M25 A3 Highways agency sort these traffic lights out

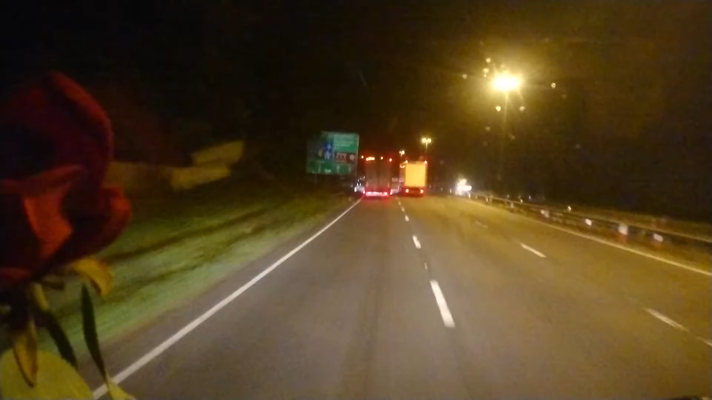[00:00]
Here we go. Race for the M25 off the M3. A3 slip. Always a very dodgy one.
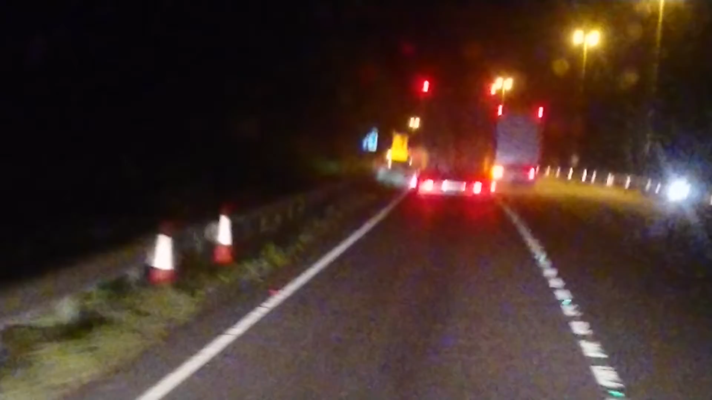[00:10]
Well, the guy's got in there in front of him now. Here we go. Is there going to be a big pile-up of trucks sitting on the left-hand side waiting to get on the M25. The lights are real shit here, man. They last for six seconds on our side as we're going on to the M25. And it lasts for about a minute coming off the A3, coming on to the M25.
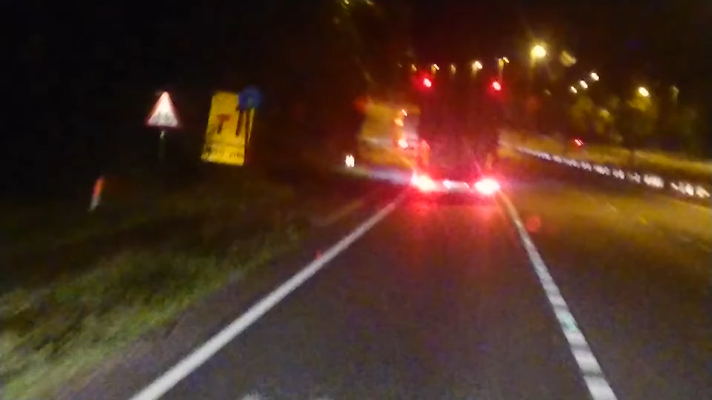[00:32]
Everyone's sitting there on the inside, outside. There's only four trucks, six trucks, twelve trucks. I'm going on the outside. So there we have it. We're doing the outside bit. There we have it. Right. Make your boy knows there where he's going. We're on the outside. We're on the outside coming on the inside on green lights.
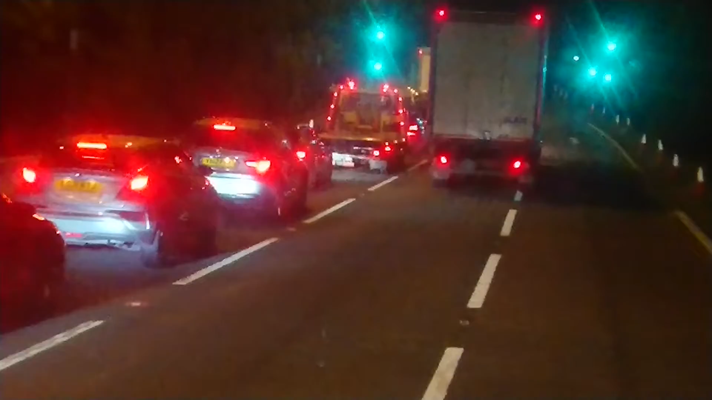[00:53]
We're going to spin it. There we go. Three, four, five, six. There we go. And the lights have gone. Just amber on me. I love it.
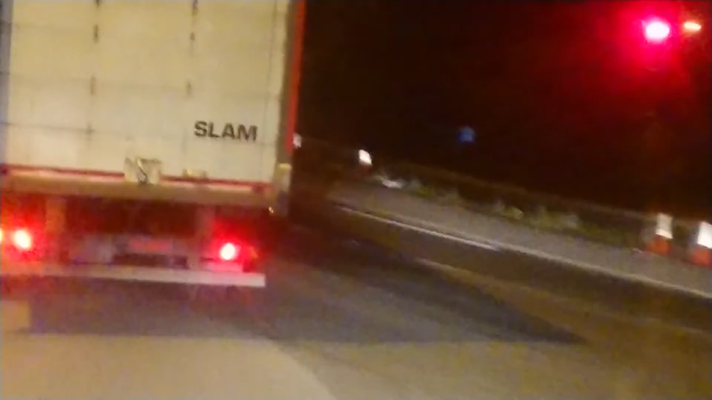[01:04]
That's great. We love it. We're through. Bingo. Hands down. We win. That little march. I like that. Nice one. Slam. Bam. You got it, man. Let's go. Turn that damn indicator off.
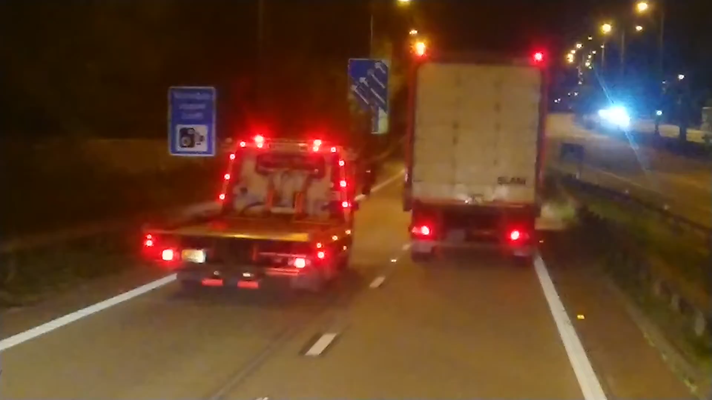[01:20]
Foot down. Pedal to the metal. Let's go for it, baby. Of course, dimes here is going to get a little bit of reliance. They're going to get pretty quick. They're going to overtake us. No doubt. No doubt. There we go. Come out you want, boy. Anyway, that's it. There we go. Slam. Bam. We've done it, man. Bye.